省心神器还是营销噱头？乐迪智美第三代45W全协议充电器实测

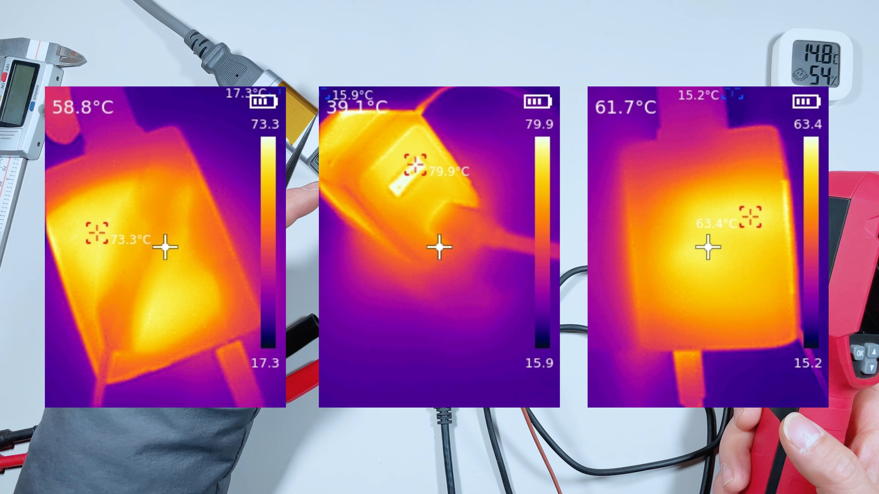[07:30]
3摄氏度充电口这个地方是80摄氏度另外一面的温度是63摄氏度